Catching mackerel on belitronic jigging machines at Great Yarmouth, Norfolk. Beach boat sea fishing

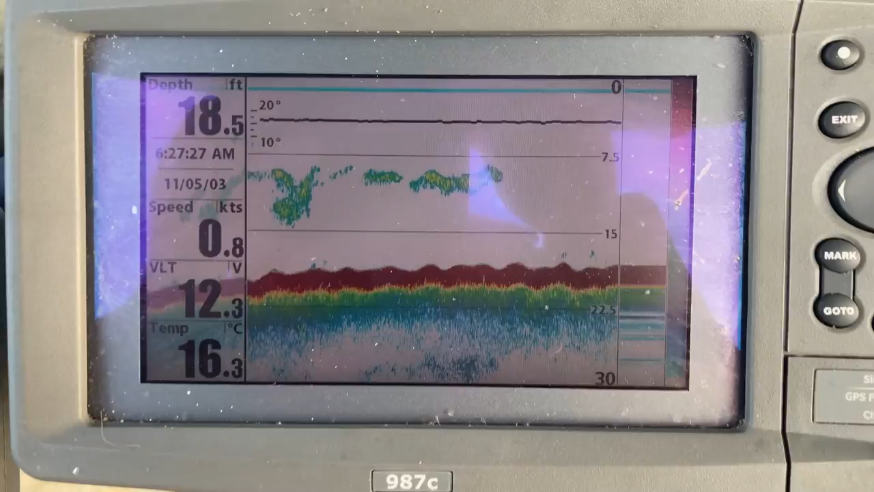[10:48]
On screen: depth 18.5 ft, water 16.3°C
water see the lines are going slack i really want 20 but i'll soon drift out there's a few short bait fish shells i think they're just young heron in there the heron do breed around here so the fries sit right in
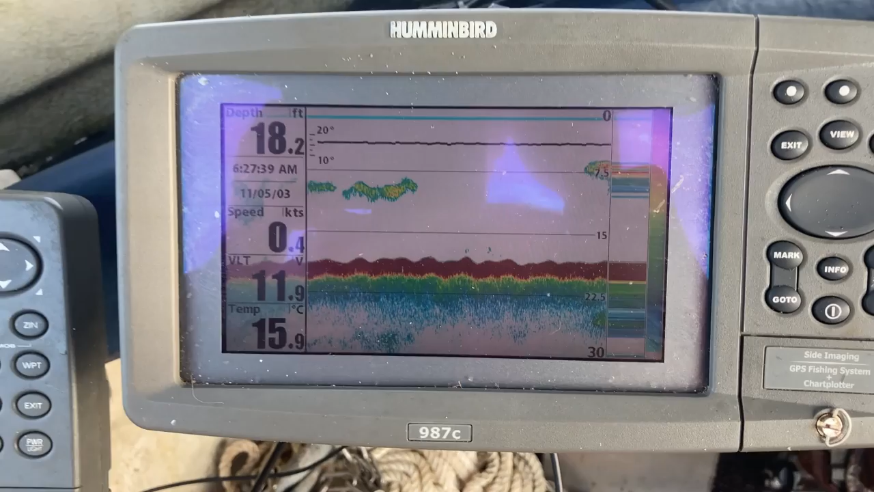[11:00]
On screen: depth 18.2 ft, water 15.9°C
the beach there's some lovely shells but you don't seem to get the mackerel like you used to we used to get plenty of mackerel around here years
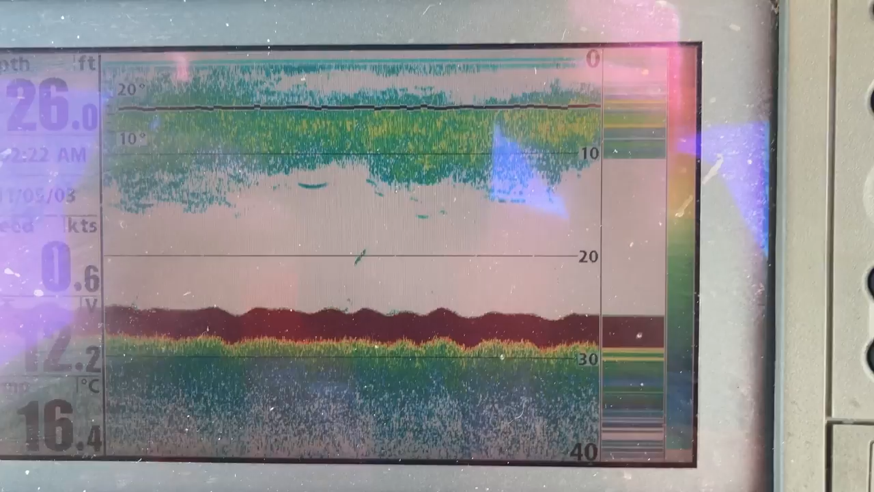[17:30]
On screen: depth 26.0 ft, water 16.4°C
we always seem to get huge shells of bait fish but we don't hardly get many mackerel following them like they used to times have changed because the water's got warmer and they
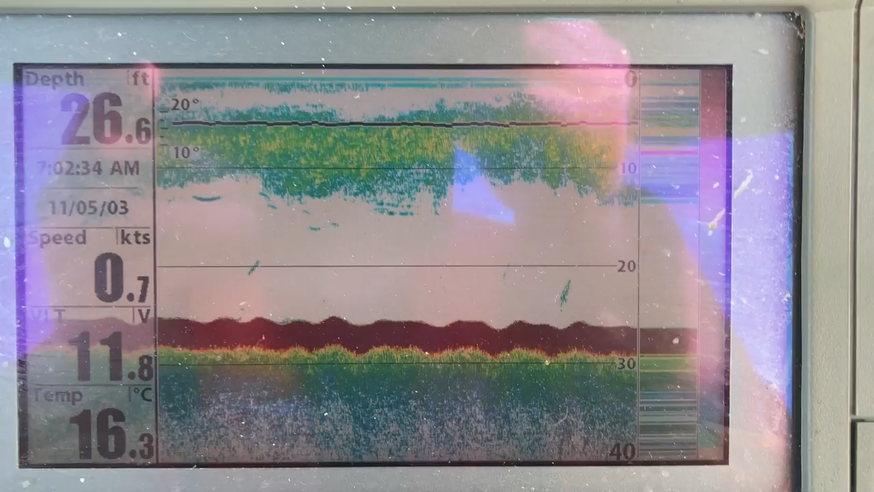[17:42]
On screen: depth 26.6 ft, water 16.3°C
don't come well i've been told they don't come down the east coast of britain i spoke to a few scottish fishermen there's always some come down the east coast and there's some go down the west but they reckon now all the mackerel from
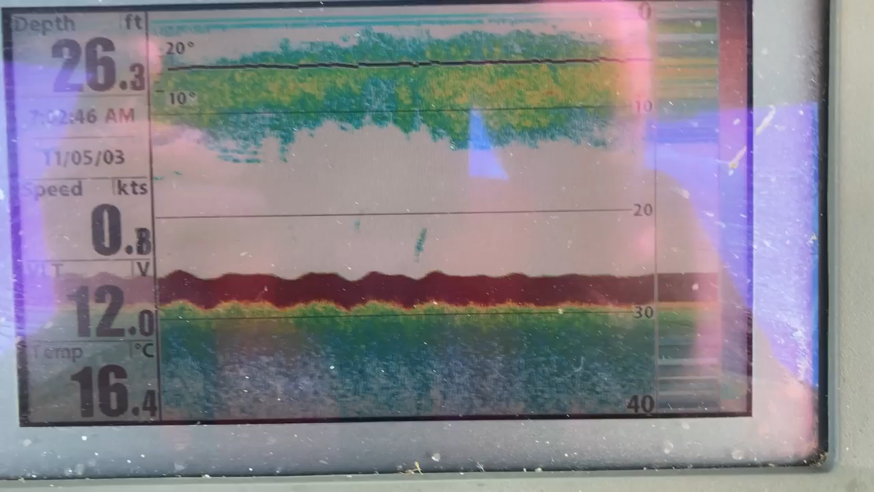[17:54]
On screen: depth 26.3 ft, water 16.4°C, speed 0.8 kn
up north need all of them go down the west coast of britain so we seem to miss out but the size of that shell feed
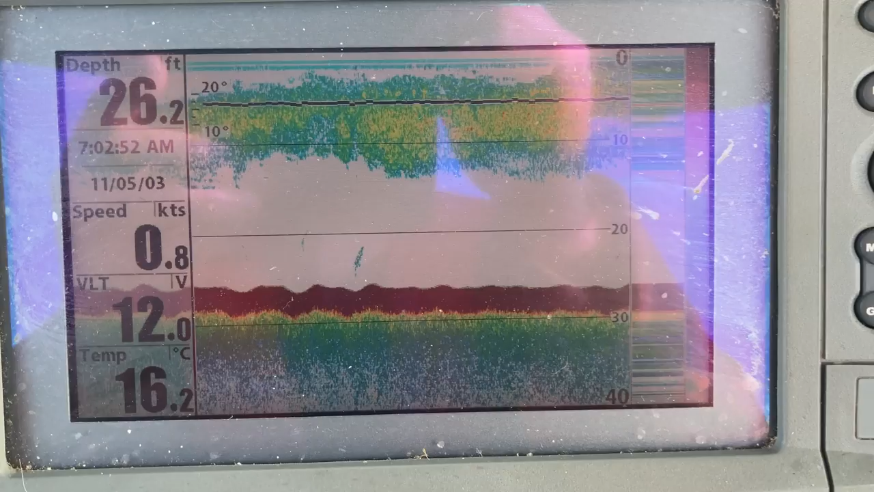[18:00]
On screen: depth 26.2 ft, water 16.2°C
you think years ago there'll be tons of mackerel behind that but it doesn't seem to be just not there anymore since that tide's changed and now you start the flood
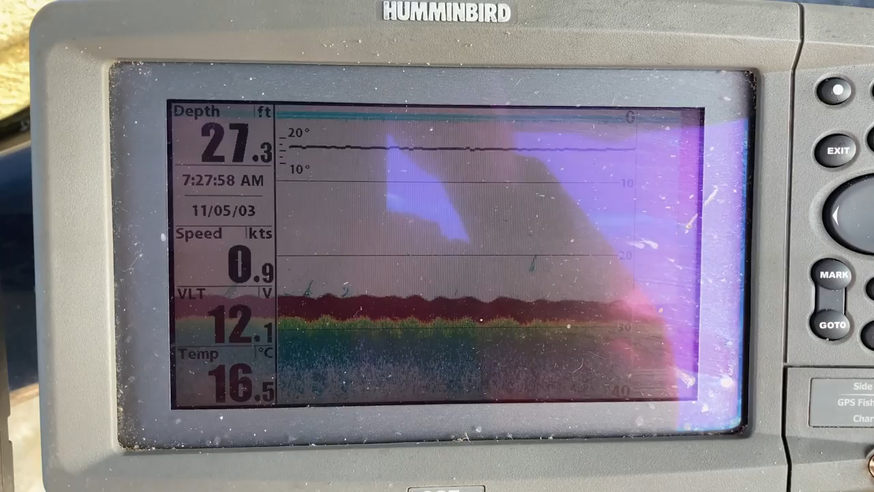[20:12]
On screen: depth 27.3 ft, water 16.5°C
well since that flood has come through all the fry disappeared can't see any fry for lovely
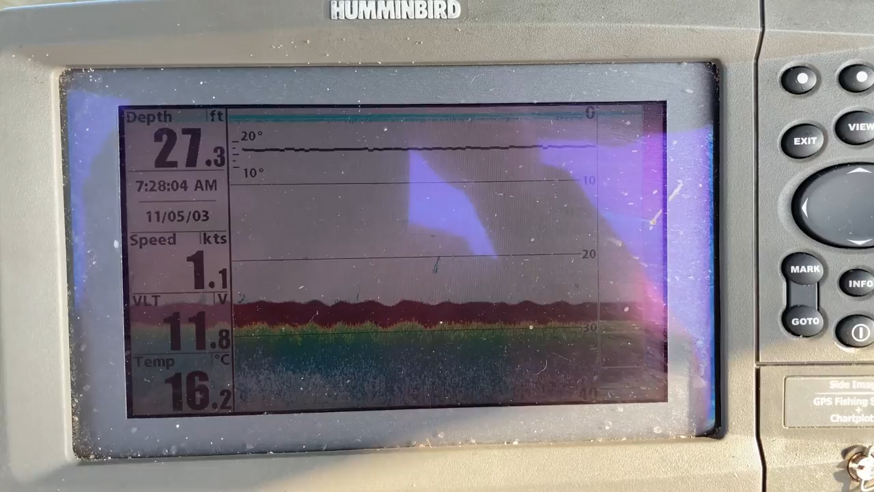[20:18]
On screen: depth 27.3 ft, water 16.2°C
money and you saw how deep it was earlier obviously the fry gone and so was the
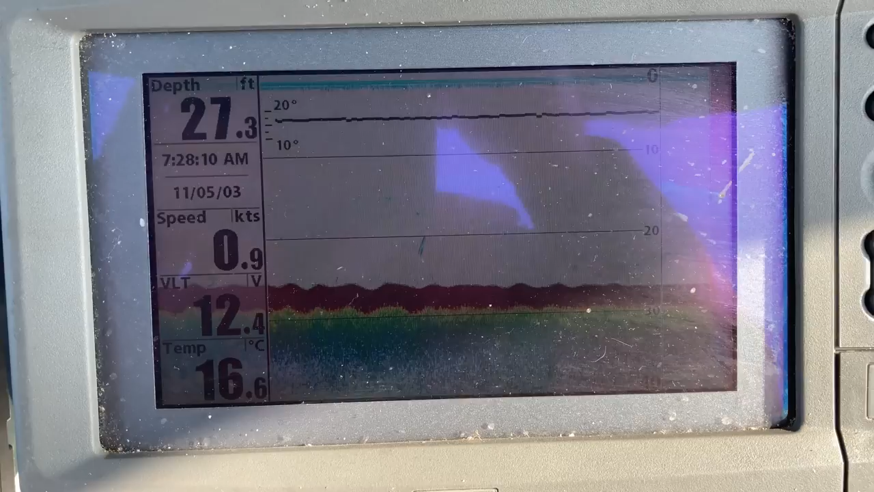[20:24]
On screen: depth 27.3 ft, water 16.6°C, speed 0.9 kn
mackerel we had two mackerel since the flood started it's not very good
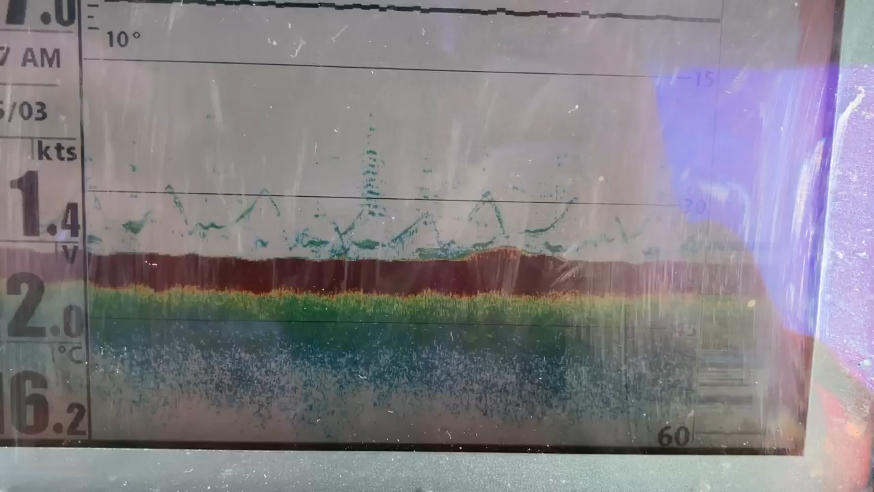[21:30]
as we're now on the flood and the leads are going on the boot slowly you can now see the lead going up and down on the plot or
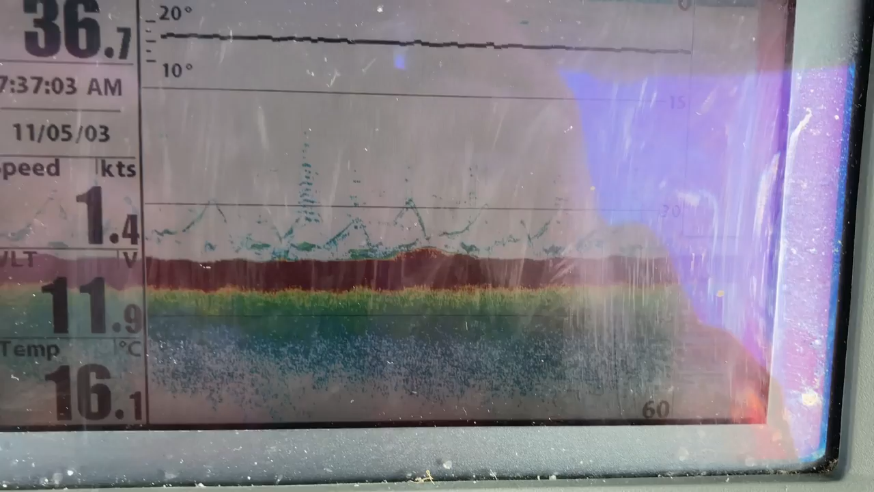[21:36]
On screen: water 16.1°C
the sounder let's go on up and down and see it just watch it clear as day they are a big old lead they're eight four or five pound i found if i used anything lighter some of the mackerel would lift lift the weight up and it tangle the feathers up so i thought i'll put something a bit bigger on it and also
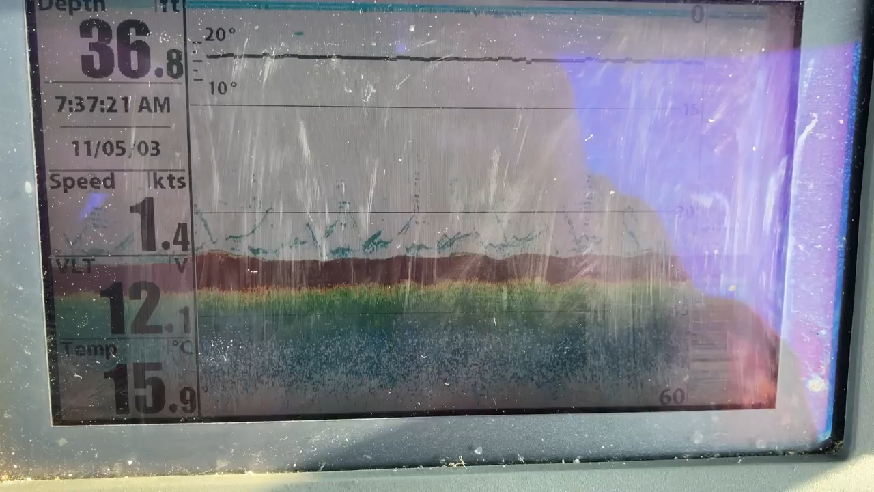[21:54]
On screen: depth 36.8 ft, water 15.9°C, speed 1.4 kn
because they're so close together i don't really want them feathers moving at all they